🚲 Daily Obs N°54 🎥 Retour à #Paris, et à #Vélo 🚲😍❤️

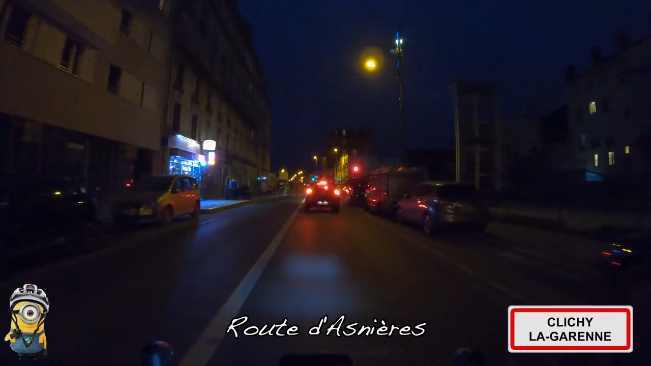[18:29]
Et puis, la route d'Agnère, Clichy-de-Garenne, un tout petit bout avant le pont d'Agnère.
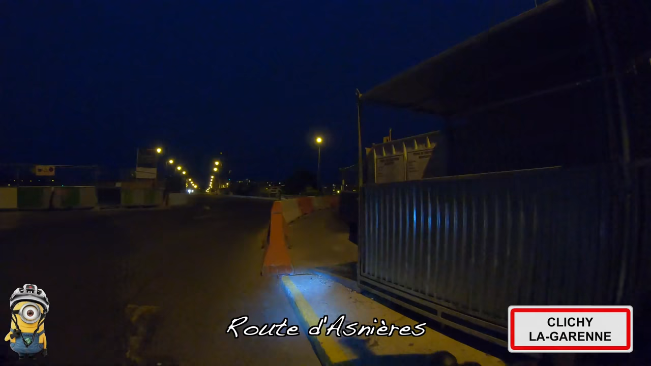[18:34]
Je profite de mon petit M12B, va tout droit, qui a été violemment arraché, mais il existait bel et bien. D'ailleurs, il n'a pas été arraché dans l'autre sens.
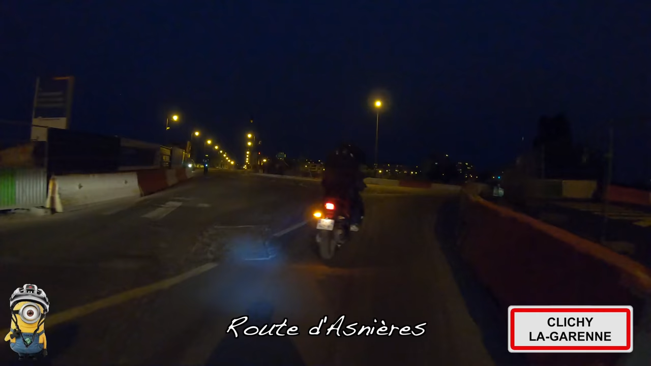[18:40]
Et c'est parti pour le pont d'Agnère. Et à partir de maintenant, ça va devenir assez inédit,
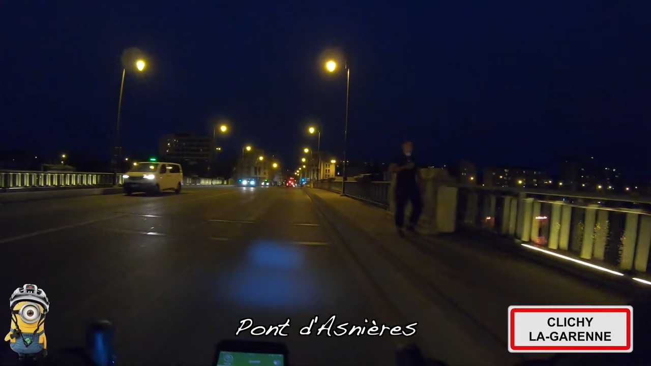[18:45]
l'itinéraire que va me proposer Géovélo, avec des petits tournicotis par moments.
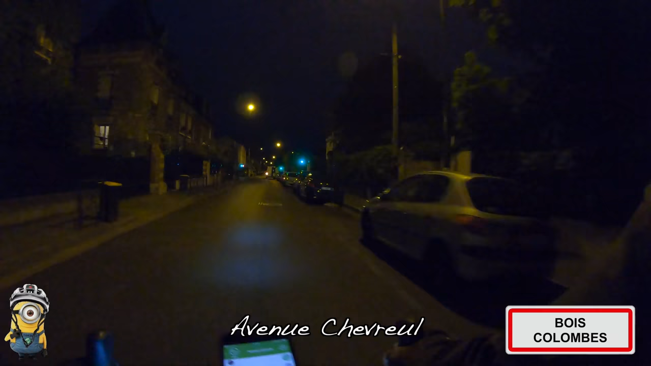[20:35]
C'est juste un régal. J'ai l'impression que j'ai toutes les rues pour moi.
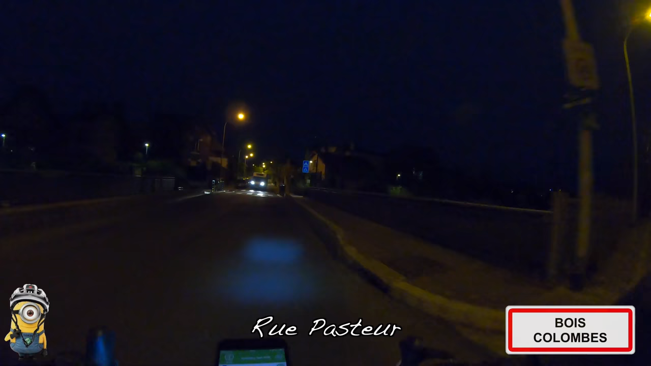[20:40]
Et puis encore une fois, j'ai au vélo, on me fait découvrir plein de petits chemins et c'est plutôt sympa et rafraîchissant. Problème néanmoins, les feux rouges en pleine nuit comme ça au milieu de rien.
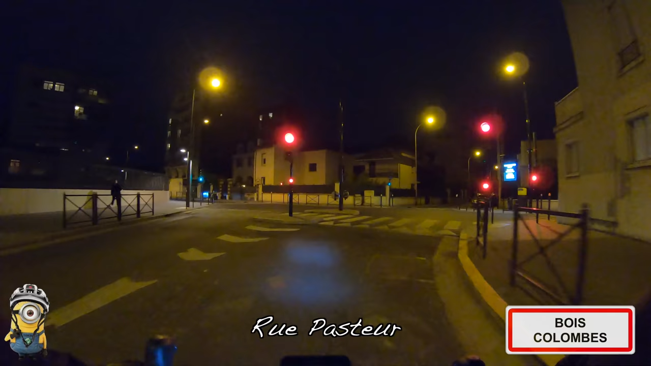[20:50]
Une fois qu'il y a la seule voiture qui est passée que tu as accéléré 20 fois la vitesse là, en fait tu ne t'es pas rendu compte j'ai attendu 2 minutes à ce feu mais c'est tentant de te dire je vais y aller, je vais y aller. Il n'y a personne, personne, personne. Je suis seul au monde. Tiens, tu as vu cette petite piste sur le côté gauche de la route au départ puis après elle va se poser à droite. Comme c'est étrange.
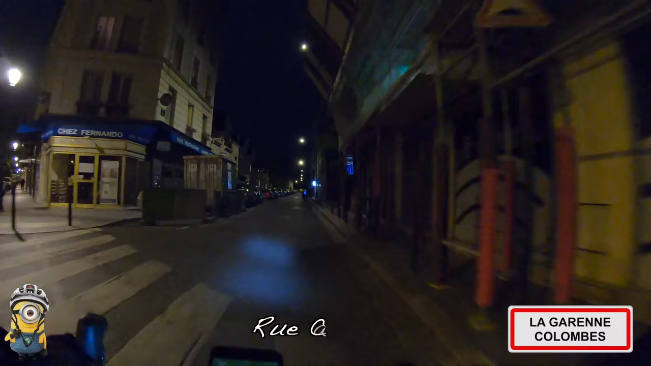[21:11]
On est désormais arrivé à la gare de Colombes qui n'est pas spécifiquement cyclable devant l'Eternel parmi ses voisines entre bois Colombes, Colombes, comme on voit tout ça où c'est déjà quand même plus avancé.
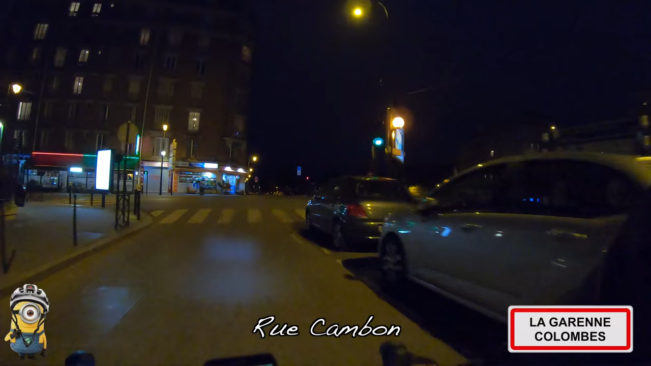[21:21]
Néanmoins, il y a quand même pas mal de double sens cyclable. Voilà. L'aménagement peinture, j'appelle ça. C'est facile à faire et puis tu fais du chiffre avec ça mais ce n'est pas de l'aménagement
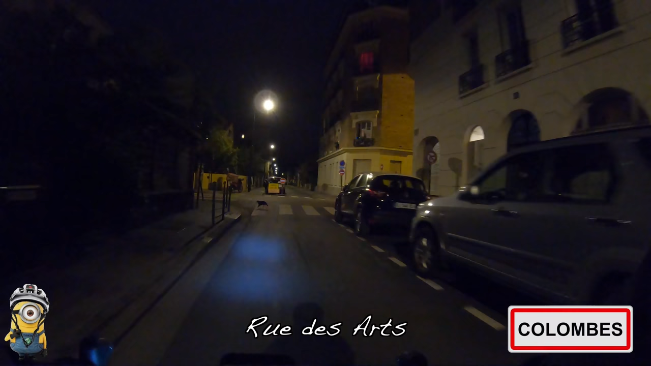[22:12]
Non, c'est bon, il fait ça bien, il est sur le passage piéton. Prends ton temps, minou. Alors, il est particulier, ce double sens cyclable, c'est Géo Vélo qui me l'a fait prendre.
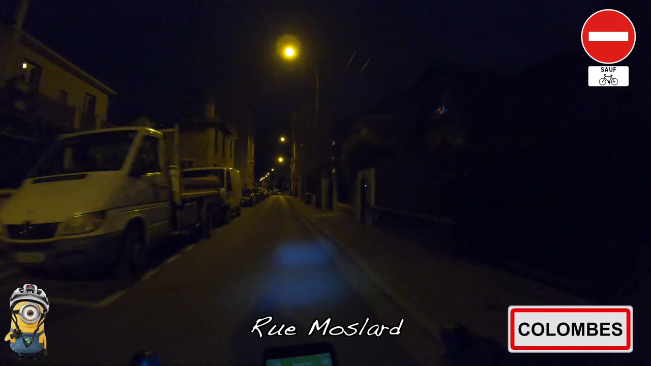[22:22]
Il ne m'a pas semblé le voir signalisé au départ de la rue. Encore moins peint sur la chaussée. Donc, pas d'horizontale, pas de verticale, mais bel et bien un feu pour en sortir. Un feu dédié au cycliste. Et au passage, on est donc arrivé à Colombes, désormais, qui est quand même bigrement plus aménagé que la Garenne. On ne va pas tarder à retrouver l'axe au bout de cette rue d'Estienne d'Orve,
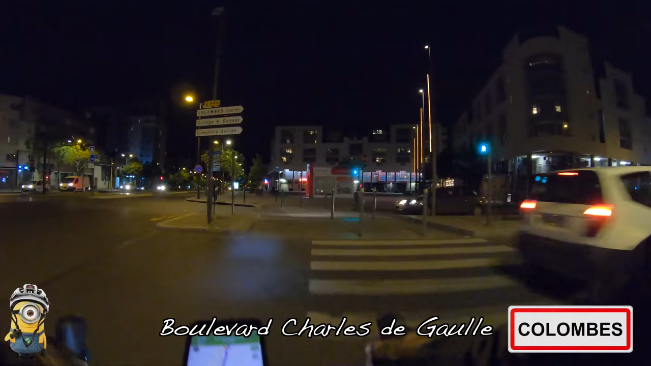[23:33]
Je peux vous péter quand on me la pique, mais j'anticipe le fait qu'éventuellement, on me la piquerait ma priorité. Bon, là, c'est l'heure où il y a toujours des jeunes qui font joujou sur des scooters, avec ou sans casque, avec ou sans lumière.
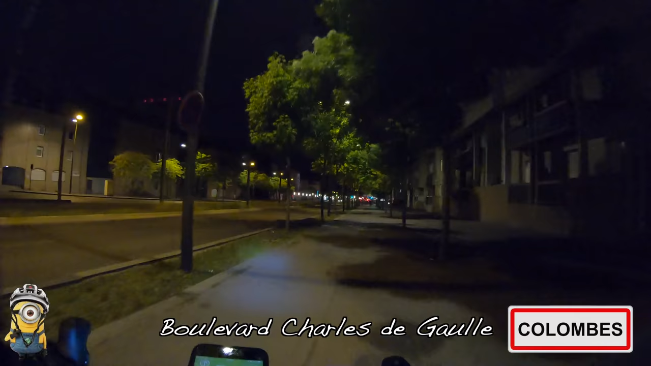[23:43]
Ici, sur ce trottoir et sur cette piste partagée sur trottoir. Et là, j'ai eu le truc paranormal qui m'arrive une fois tous les mois, c'est-à-dire une onde verte générale pour traverser toutes les voies d'entrée sorties de la 86. J'avais de la peine à y croire. Oh là là, l'onde verte parfaite. C'est pas souvent ça m'arrive. Ouh ! C'est bien, non ? Ça fait du bien.
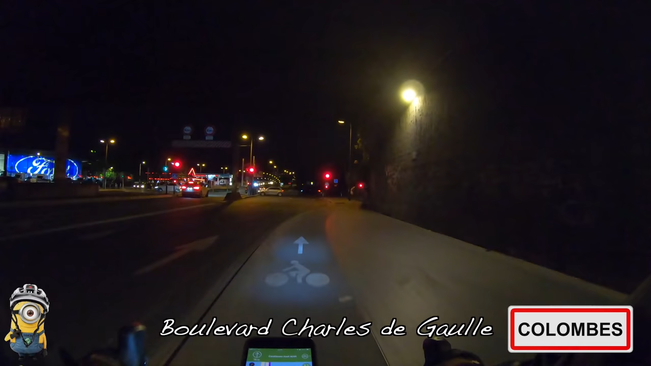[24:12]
Hop, allez-moi. C'est pas de bien.
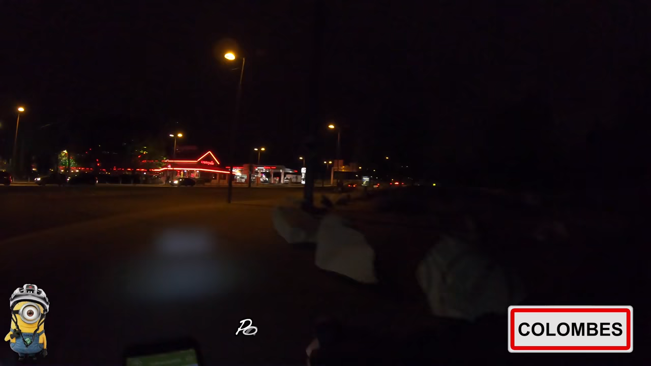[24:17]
Il y en a pour les bagnoles, mais pas pour le pont.
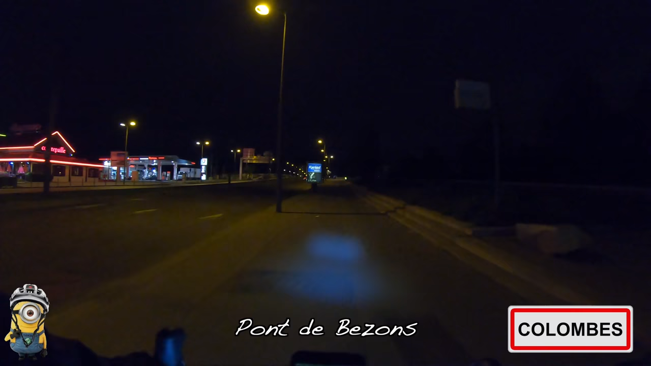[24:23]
Mademoiselle, vous avez besoin d'elle ou vous allez loin ? Non ? Vous n'avez pas de panne mécanique ? Ok, super. Un peu avec moi, je suis rassuré. Bonne soirée. Elle a eu très, très peur. Mademoiselle. En même temps,
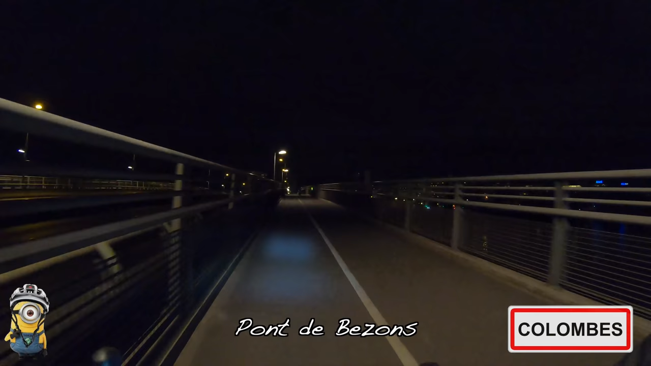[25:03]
Clairement, là, elle a dû flipper, mais tout ce qu'elle pouvait flipper, la pauvre. Tiens, un scooter stationné en plein milieu du pont. Est-ce que le pilote piquait une tête dans la scène ? L'histoire ne le dit pas.
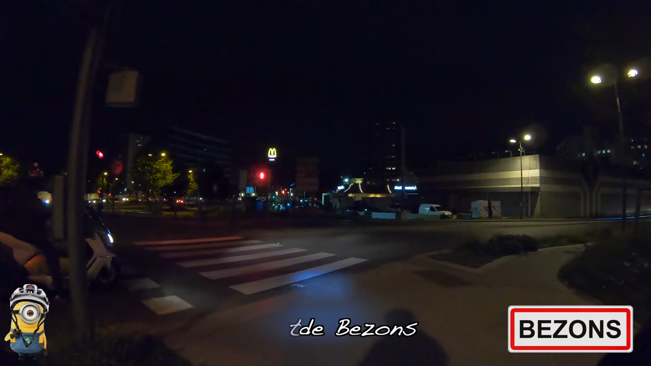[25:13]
Bref, cette jeune femme, elle marche à côté de son vélo. Je trouve ça étonnant.
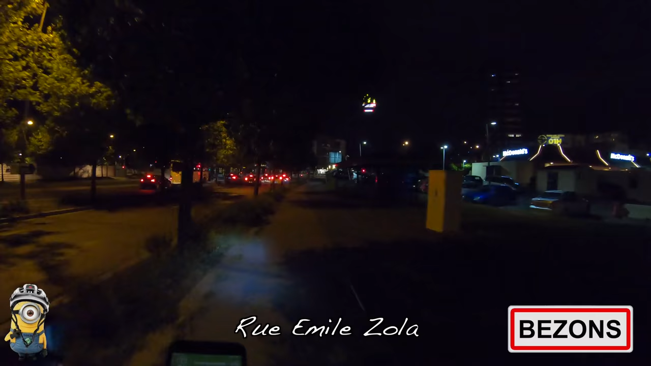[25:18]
Il fait très, très sombre en plus sur ce pont parce que la partie motorisée est éclairée et puis je ne sais pas pourquoi, à cette heure-ci,
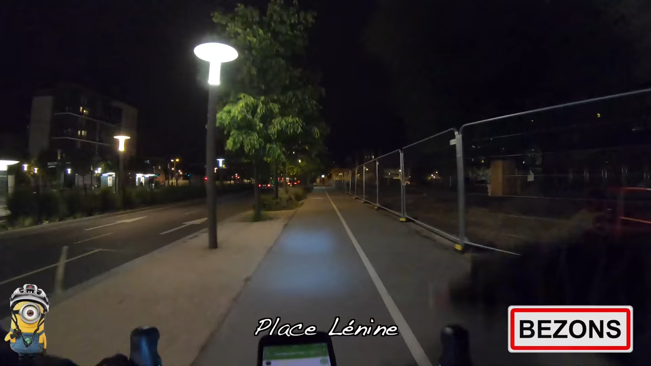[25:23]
il y a toute la partie piétonne cycliste et l'éclairage est éteint. C'est glauquissime.
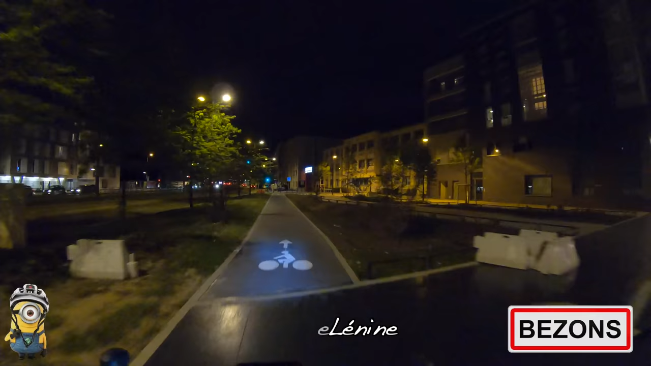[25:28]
Donc bon, s'il avait fallu qu'elle aille loin et tout ça avec un vélo pourquoi pas abîmé,
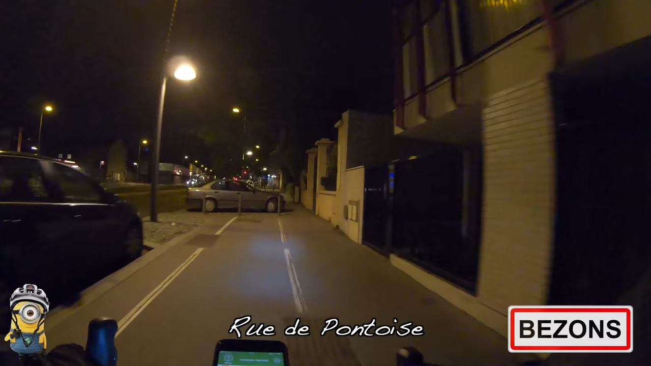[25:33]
j'aurais porté assistance du mieux que je pouvais, par exemple. Ah, mais Luc, il n'a pas pris la piste obligatoire. Ce qui me fait marrer, c'est qu'après, c'est le même topo mais il n'y a plus de piste.
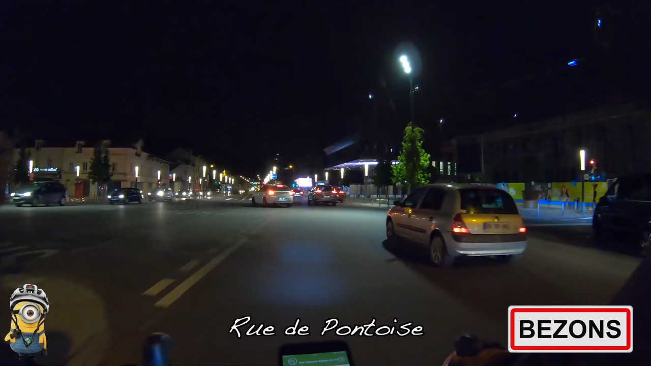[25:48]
Ah, cette fameuse piste obligatoire de la rue de Pontoise qui sert juste de parking de part et d'autre. J'ai bien vu d'ailleurs comment j'ai slalommé entre les véhicules garés.
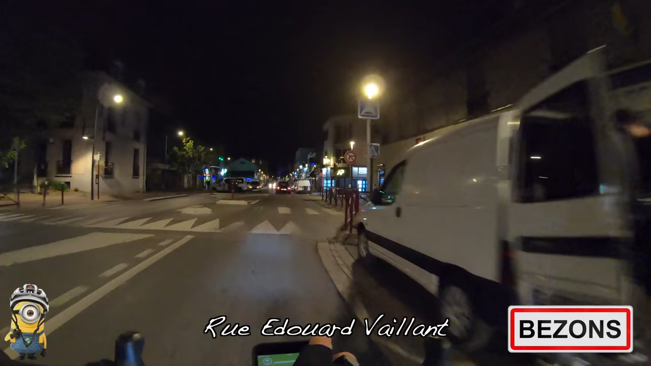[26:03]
C'est encore pire en journée de l'autre côté avec les véhicules garés devant le garage automobile. Rue des Frères Bonneff, alors cette rue, j'ai au vélo, je n'ai jamais voulu me la proposer. Il y a une magnifique piste à contresens qui remonte.
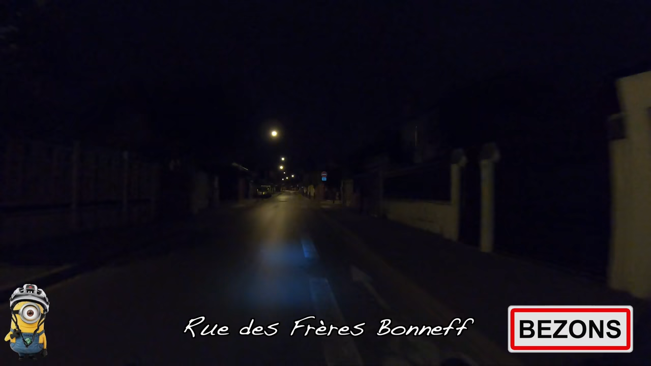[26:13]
Alors là, je prends bien ma place sur la chaussée parce qu'il y a beaucoup de rue qui arrivent de la droite et bien souvent, ils ne la gardent pas trop et puis ils arrivent fort.